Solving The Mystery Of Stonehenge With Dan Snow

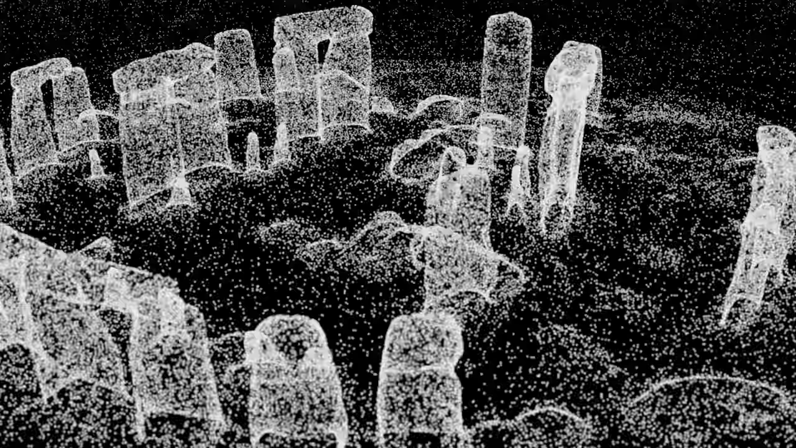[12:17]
we managed to do a laser scan of every stone and that gave us a huge amount of information on different levels first of all it recorded